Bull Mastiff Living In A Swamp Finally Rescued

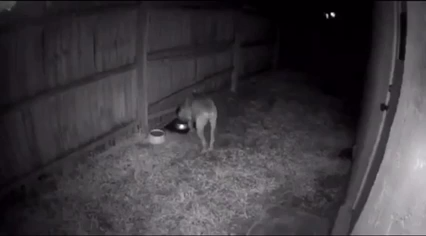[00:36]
if we're going to enclose her in a gate, we have to make sure that that gate's secure because she might break through it, and she could jump over a four-foot gate. I think you said it very well. You were the worker of all of this. She was the worker.